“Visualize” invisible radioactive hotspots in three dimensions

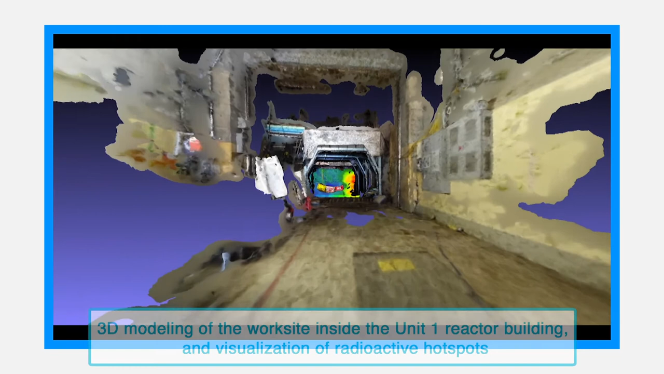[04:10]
these are 3D models made by combining photosinside the reactor building of unit 1with radiation images obtained by the Compton camera
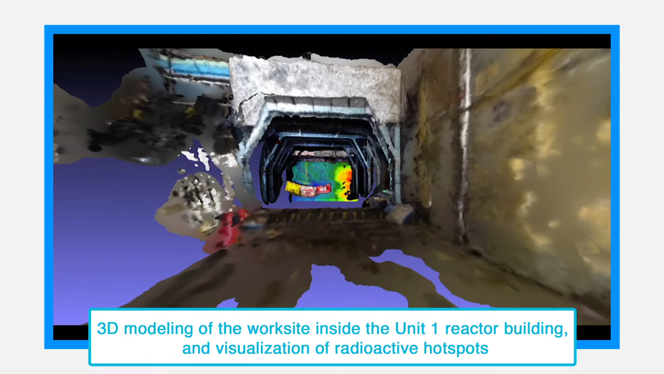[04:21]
even in a complicated environmentradioactive hot spots with a high dose ratewere successfully detected
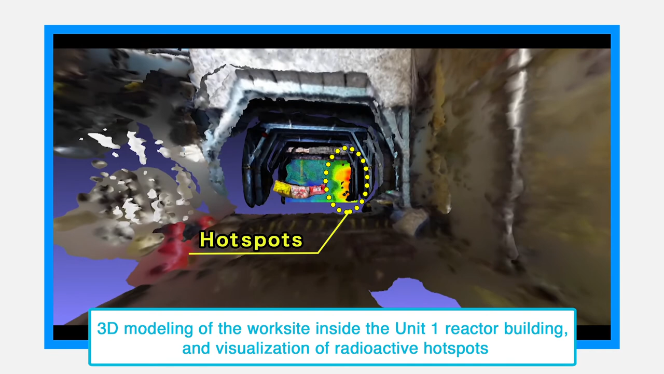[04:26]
1Fはやっぱりそのものがたくさん瓦礫ですとか機器が散乱して